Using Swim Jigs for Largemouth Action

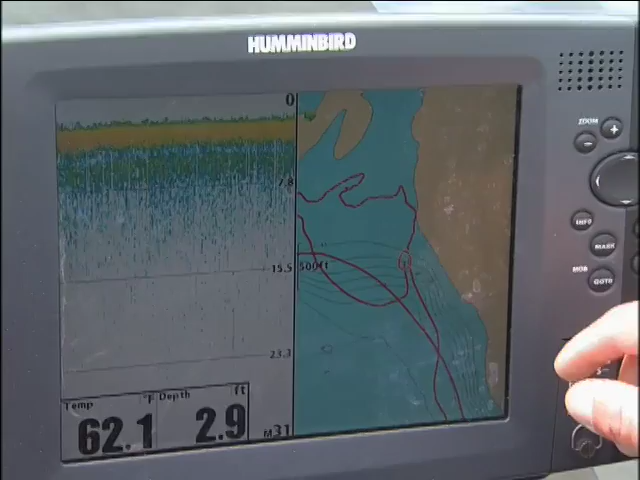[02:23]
On screen: depth 2.9 ft, water 62.1°F
As you'll notice, it's one thing nice with a mapping unit like this.
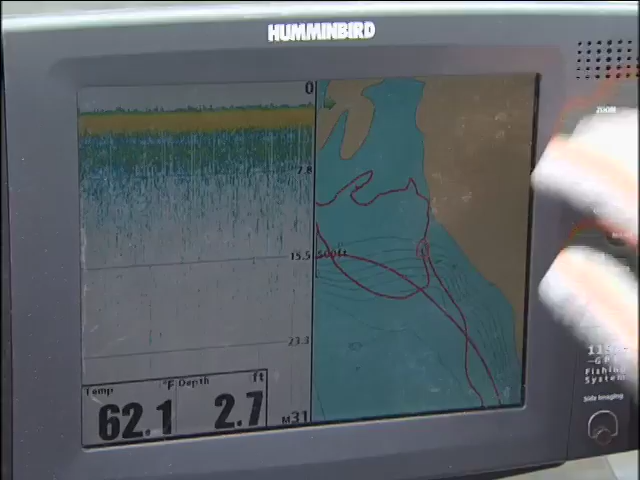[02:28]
On screen: depth 2.7 ft, water 62.1°F
It really gives you a clear definition of the water that you've already fished, particularly when you get on these larger flats like this.